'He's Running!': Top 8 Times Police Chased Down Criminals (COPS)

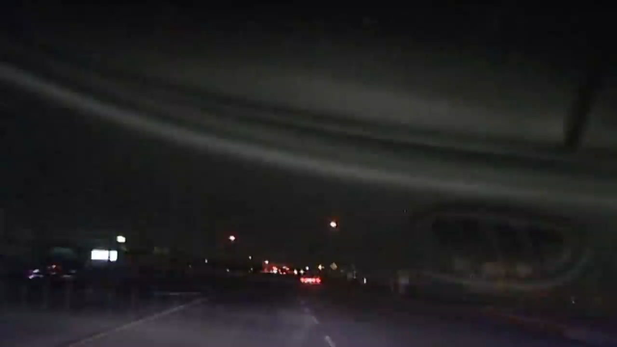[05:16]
You just blew the stop at Lilac.
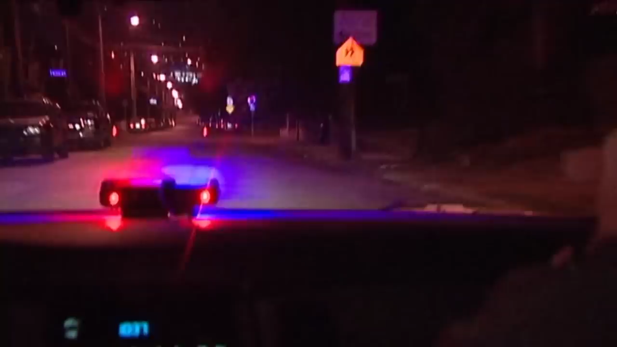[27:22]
He just made a right turn onto Terror Street. It's a silver, older Chevy Lumina.
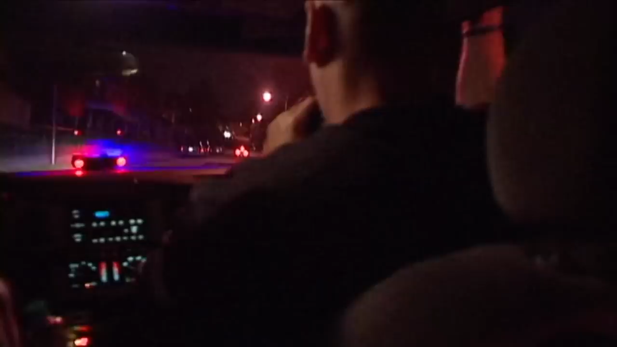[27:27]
One black male driver inside. Just made a left onto Burroughs.
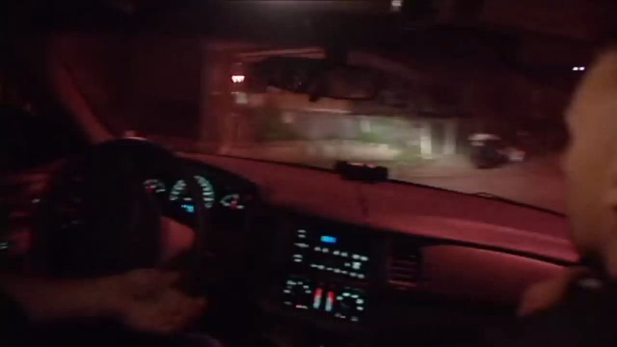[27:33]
And a left onto the dumb car.
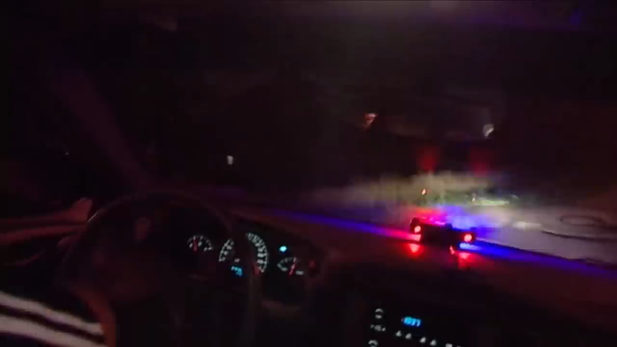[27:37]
Coming back to Robinson. He just made a right onto Robinson, going down towards 5th.
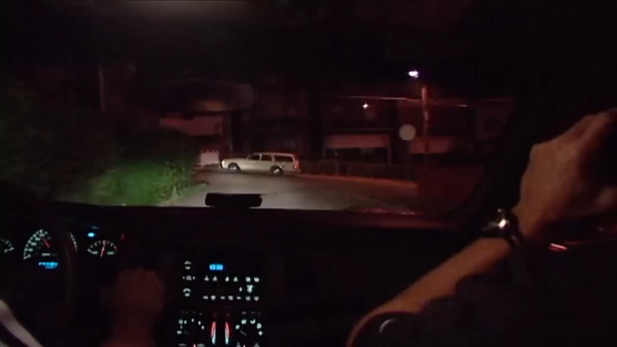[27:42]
Joey, just toss the gun out, man. You see it? Still going down towards 5th.
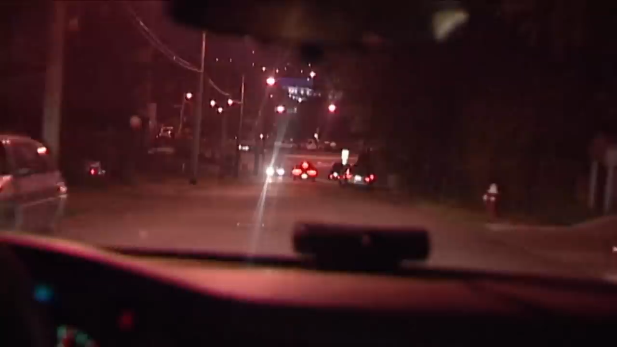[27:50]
Rate of speed is, right now we're going 40 miles an hour. He just turned onto 5th Avenue. Going inbound on 5th.
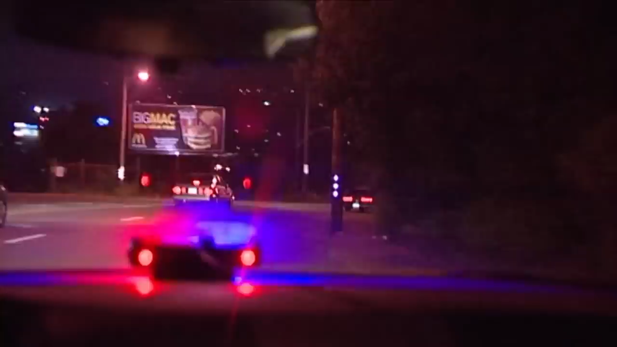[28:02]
Continuing inbound on 5th. We're getting ready to approach Kirkpatrick here. All right, he's pulling over here.
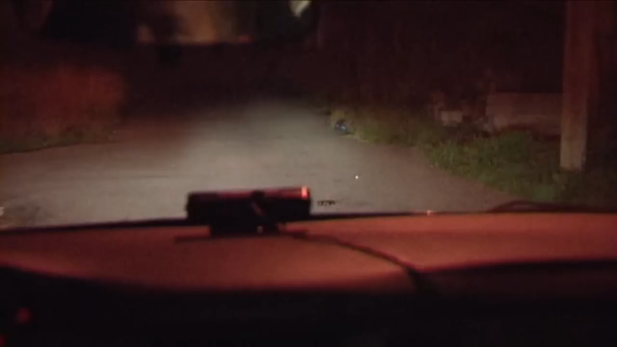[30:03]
Right there. There's his gun. Told you. There's his magazine.
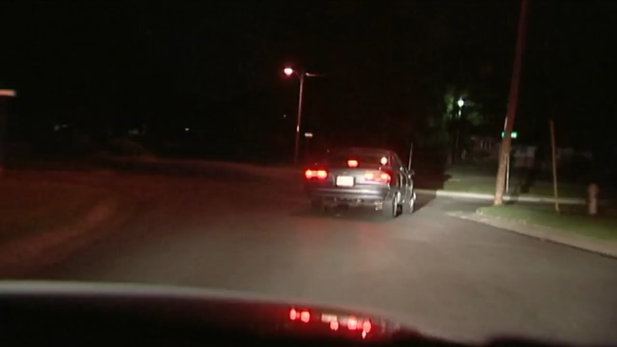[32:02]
X-ray, Charles, X-ray. X-ray, Charles, X-ray. We're south on Fountain. There's one black male, nope, two black male occupants.